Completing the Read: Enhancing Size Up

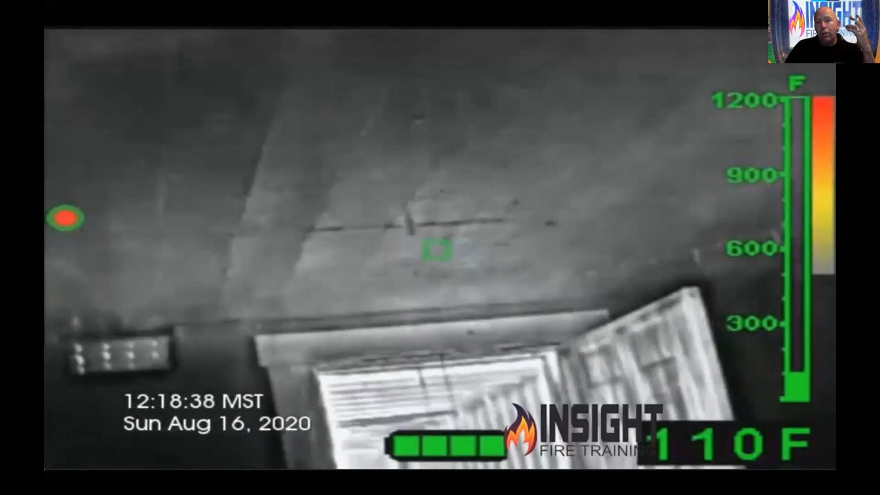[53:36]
On screen: spot 110°F, scale top 1200°F
Bullard has some beautiful convection currents on their camera rolling across that ceiling.
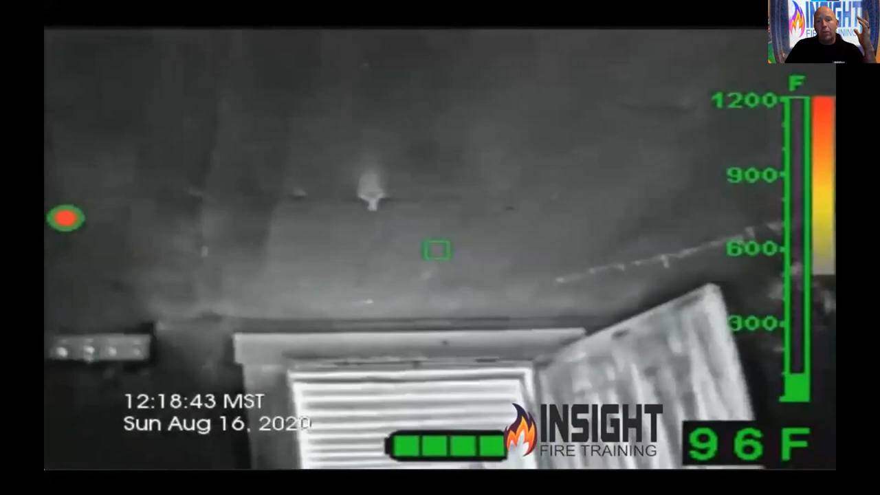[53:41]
On screen: spot 96°F, scale top 1200°F
Okay, that's the temperature change from the inside to the outside. Inside there, you see white hot.
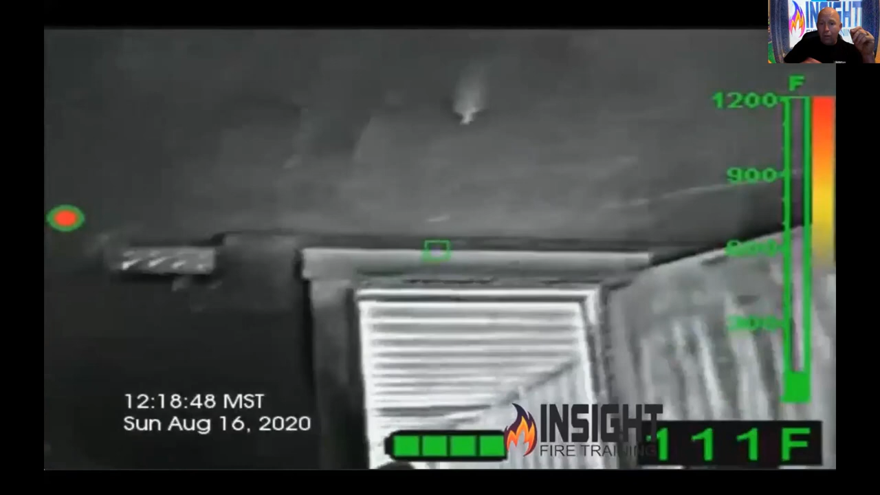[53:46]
On screen: spot 111°F
The average firefighter, if they're waiting on color with this camera, too late.
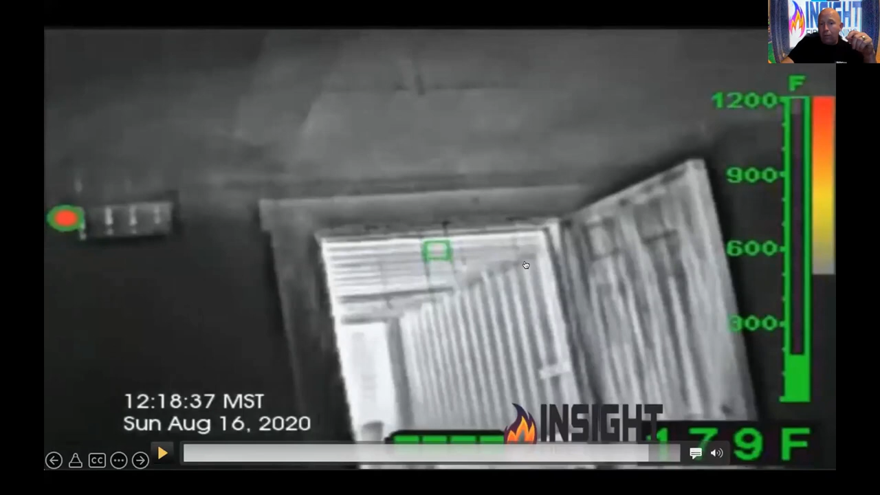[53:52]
I need to understand if it's white, I got to paint it black. Cool it until it drops in temperature sufficiently, and then I move, right? It's not hit and sit as Brother Daly said. This concept we're teaching you has some strengths and some weaknesses.
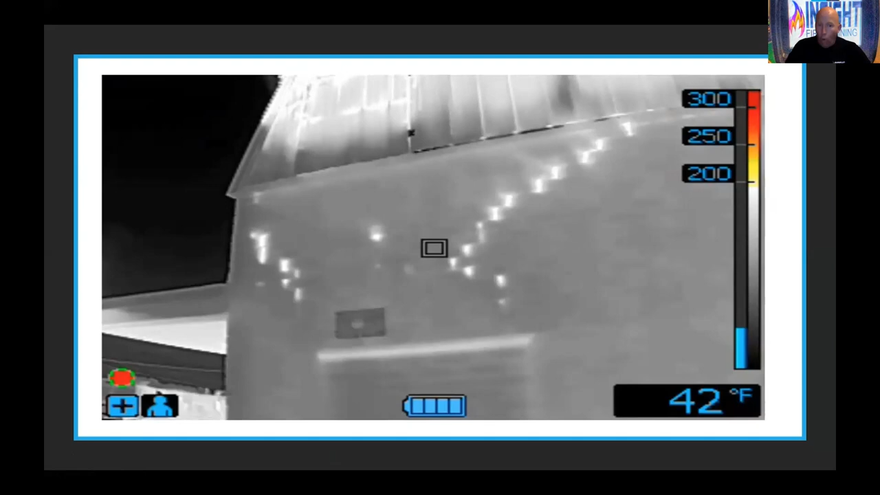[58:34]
On screen: spot 42°F
Eight inch thick. This is the exhaust end.
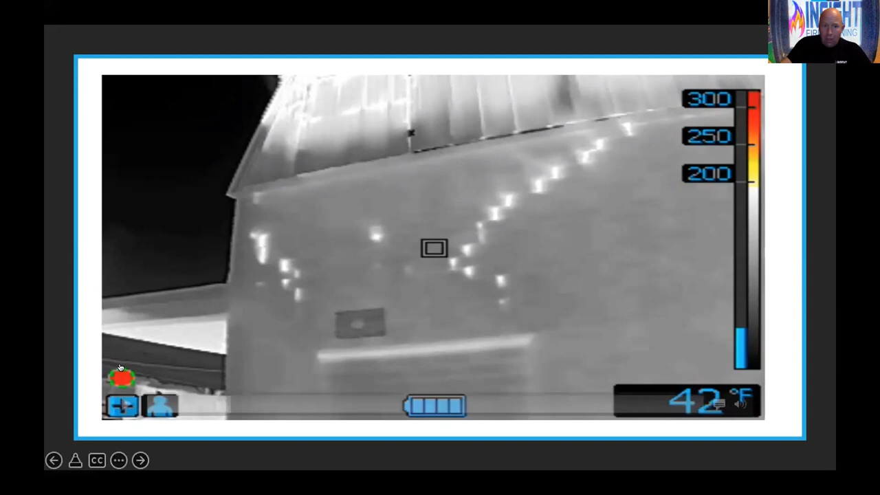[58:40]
On screen: spot 42°F
The intake side is down this way. Mansard style roof. Watch what happens when you walk around the back. This is one of those, what we call a humbler fire. Humbles you.
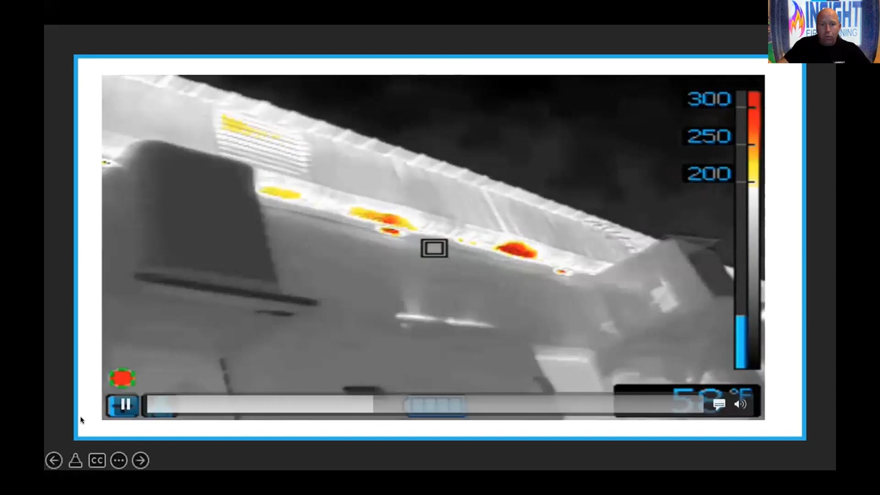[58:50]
Look at those heat signatures. The fire is actually burning between the original roof and the four foot plenum space between it and the next roof. They're inside saying they can't find it. They got nasty smoke. Those are good things you want to hear on the radio. No. See this bricked up door right here with the heat coming through it. So they're all bad signs. Highly reinforced. Like Mike said, got bars on every window. This went third alarm just because of all this. This is information that's valuable.
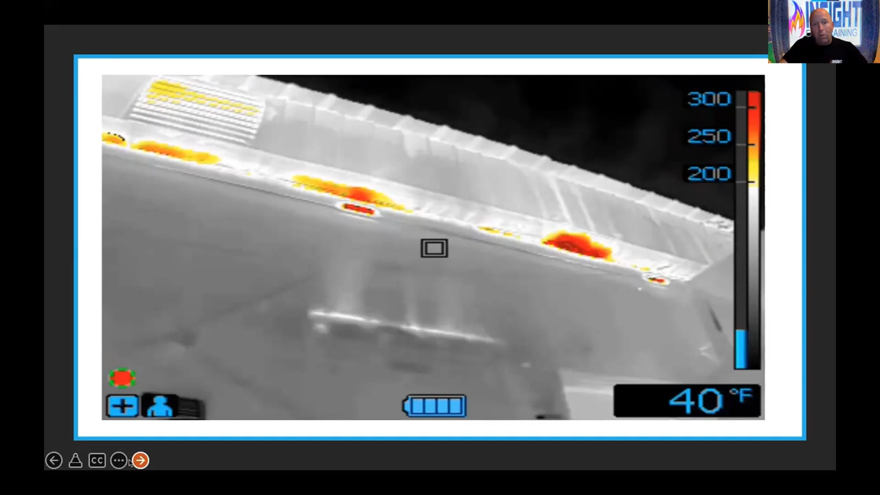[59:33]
On screen: spot 40°F
You know, I told them to come check the back and we ended up working in this area where we found it. But they had to cut and cut and cut before they got to it. Like I say, where's your no fear sticker now? This is not an inch and three quarter. Have some fun. Put it out. They were here for hours. Okay. Is it wood siding? Brother Mike, I think you'd like this picture because it shows a value of the image enhancement on the FLIR camera you use because you can see the bars on the windows through the flames and through the heat. Standard infrared camera don't do that. But wood siding structure shows signs of heat quite well due to the porous nature of it. But as I said in my little size up video, wood starts to deteriorate around 340 degrees. Everybody told me, hey, gusset plates fail at 500.
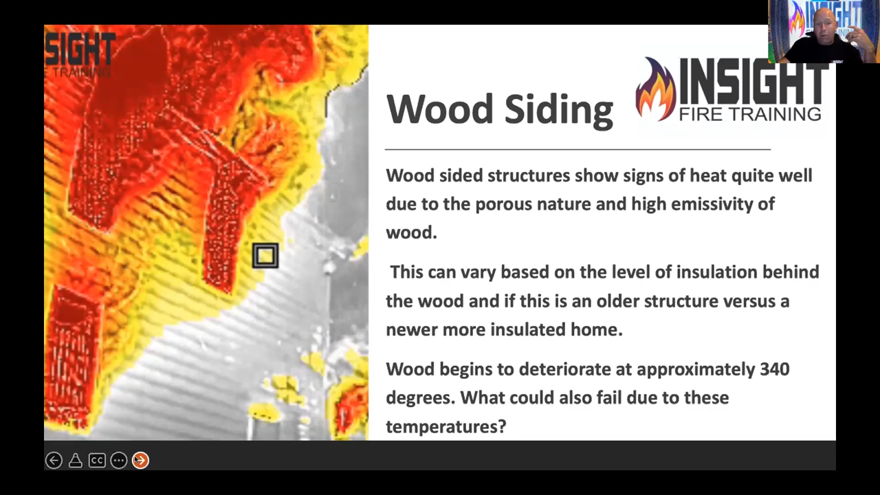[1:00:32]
These trees grow fast and they harvest them young and they burn just as fast in many cases as some of our lightweight construction components do. So we don't have a good environment when it comes to the building when we're talking about fire. So wood starts to break down a lot earlier than the darn gusset plate does. Look at this picture from Kilba Flash River from KTF West. You see fire coming out this far corner and then you see the actual heat coming from the Argus camera and the convection currents coming out of it.
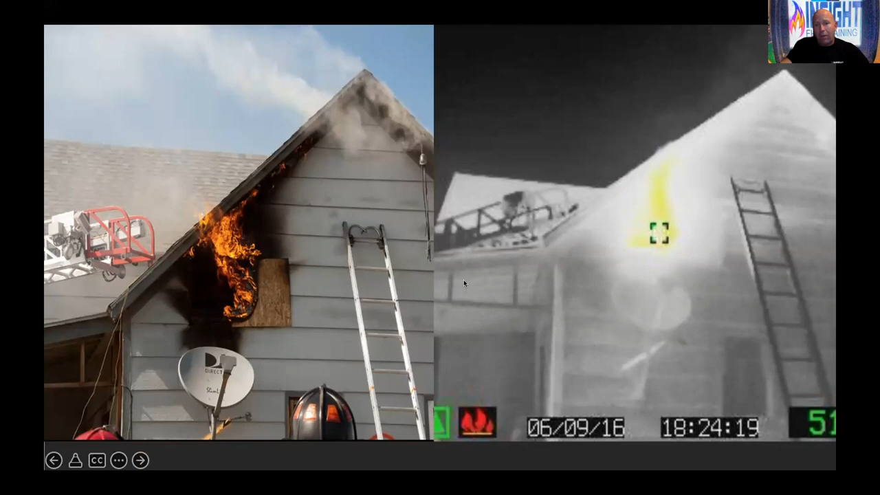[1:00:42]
They put this fire out with a 20 GPM fog nail piercing nozzle through the roof. So examples of what you see with the eye versus what you see with a camera. This is an example of when the fire is put out and the guys and gals are inside working and asking me, how does it look from the outside? Well, I have it in search and rescue mode.
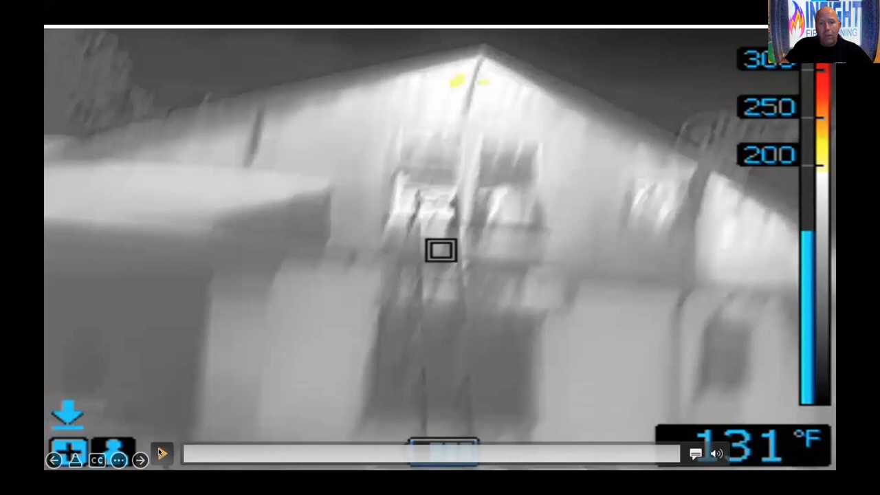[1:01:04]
On screen: spot 131°F
What do I see at the top of this beautiful 1920s craftsman style building that unfortunately burned three times before they tore it down due to our homeless problem in this area? You see heat coming through that gable area where it's custom woodwork that you don't see anymore. So we had to open up that area because if I see it that much where I'm at, where is it where they are, right? So these are signs that the guys and gals inside can't see. As a good IC, your role is to make those laps periodically and look,
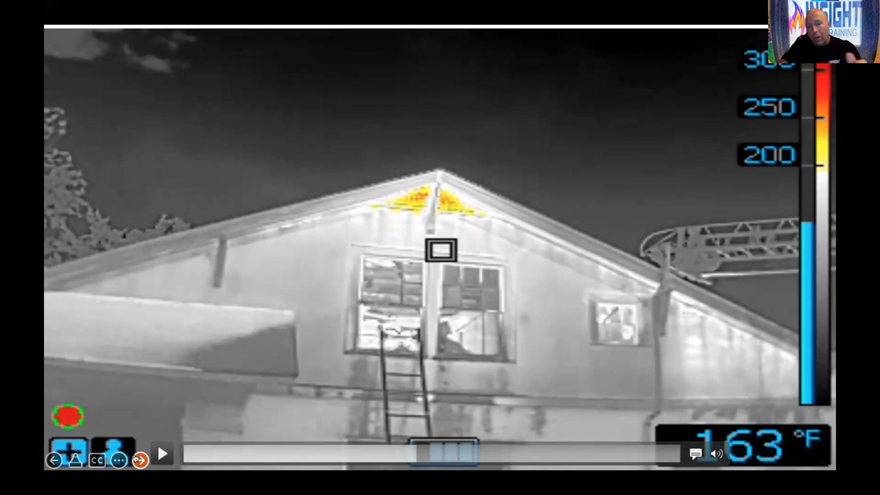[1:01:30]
On screen: spot 163°F
if you're a writ officer, if you're a safety officer, you should be doing 360s and looking for these things. Okay. And that picture I showed you earlier, wood siding. This is Chief Lightly's department.